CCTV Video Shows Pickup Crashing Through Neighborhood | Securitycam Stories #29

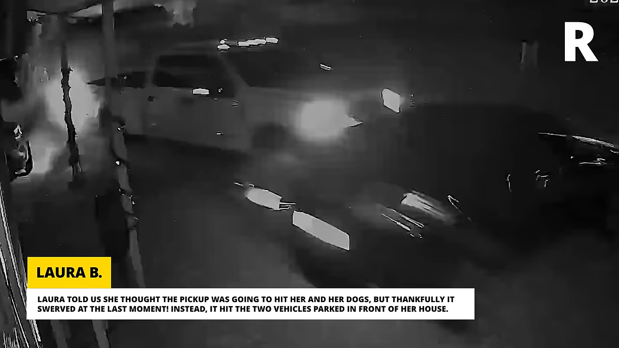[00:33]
We're betting that was a little too close for comfort. The pickup driver pushed the Miata out of the way before driving through the yard and what looks like a ditch. They eventually managed to get back on the road and took off.
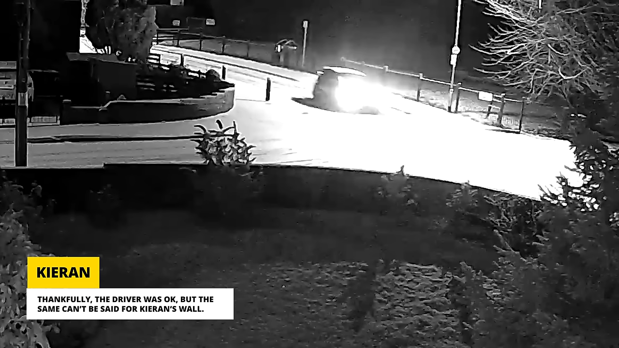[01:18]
Thankfully, the driver was okay, but the same can t be said for Kieran s wall.
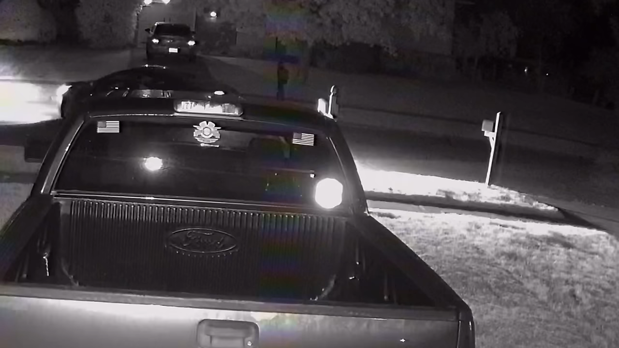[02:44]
When Rodney noticed his mailbox on the ground one morning, it prompted him to check his security cam footage.
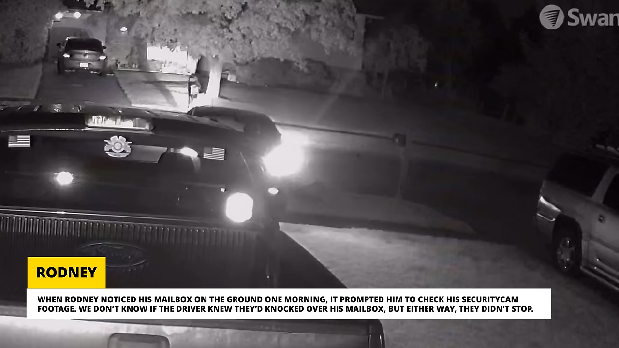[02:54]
We don t know if the driver knew they d knocked over his mailbox, but either way, they didn t stop.
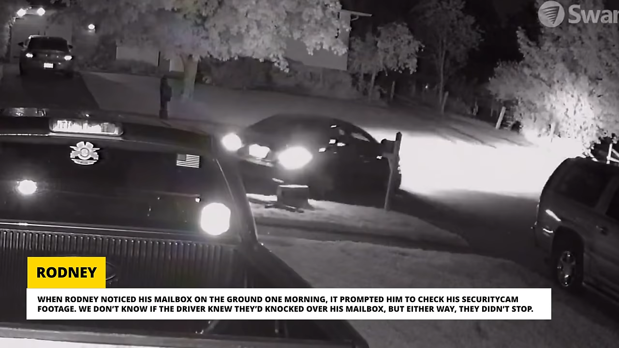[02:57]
Rodney didn t bother filing a police report and decided to just replace the mailbox himself.
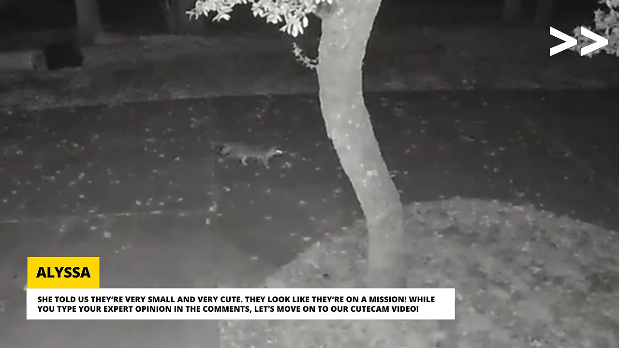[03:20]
While you type your expert opinion in the comments, let s move on to our cute cam video.
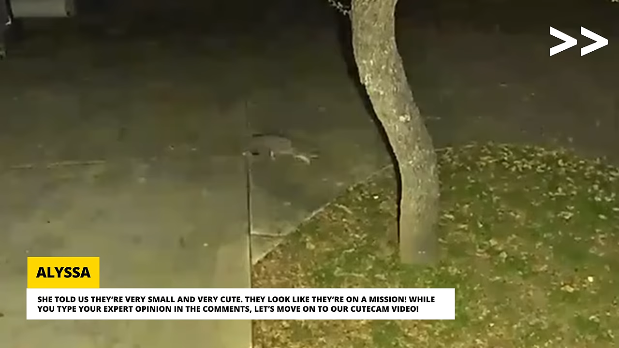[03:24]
This week s cute cam was sent to us by Mike.
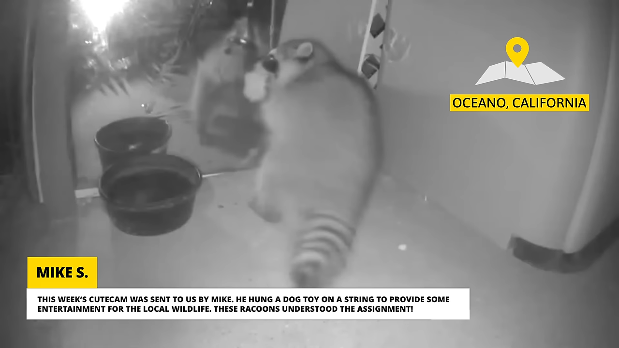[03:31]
He hung a dog toy on a string to provide some entertainment for the local wildlife.
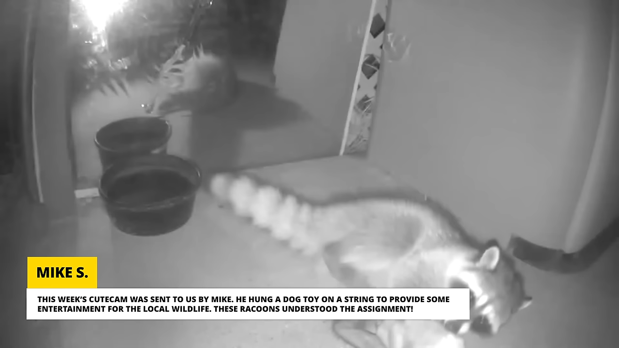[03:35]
These raccoons understood the assignment.
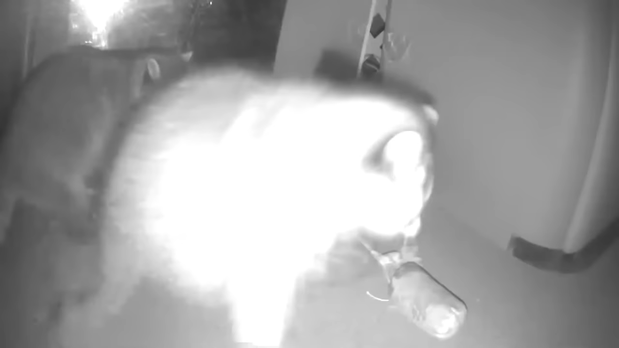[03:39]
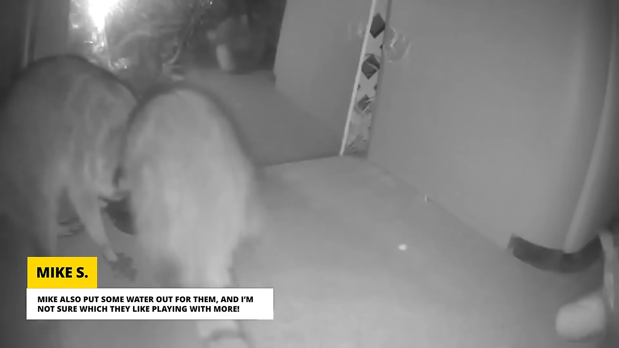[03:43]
Mike also put some water out for them and I m not sure which they like playing with more.
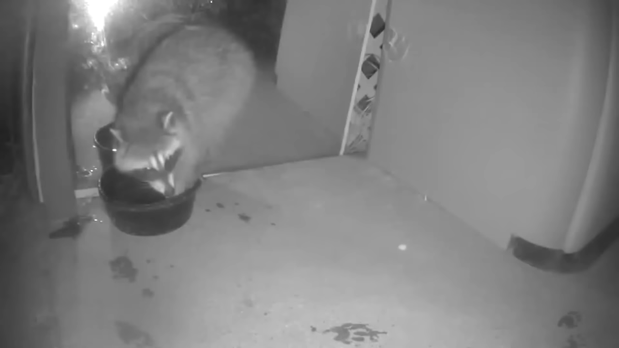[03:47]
He told us this is the third time wildlife has broken the string and carried the dog toy away, but he always finds it and hangs it back up.
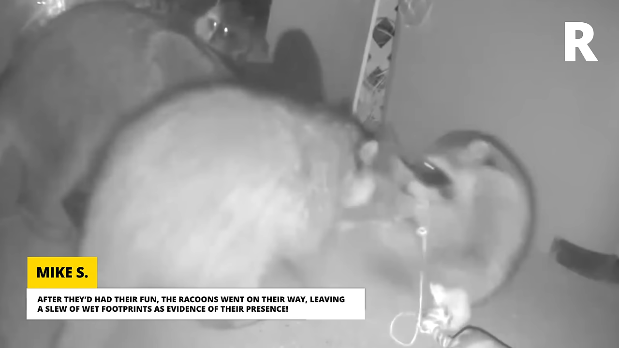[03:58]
After they d had their fun, the raccoons went on their way, leaving a slew of wet footprints as evidence of their presence.